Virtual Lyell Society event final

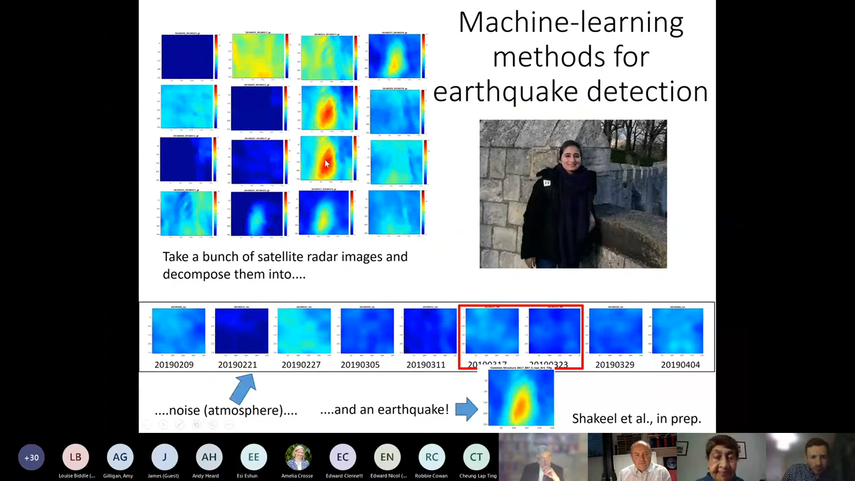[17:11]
And, uh, and here there's some kind of hidden earthquake signals and she's developing methods to automatically separate out the noise and how that varies through time and the earthquakes. Um, so that's some cool work.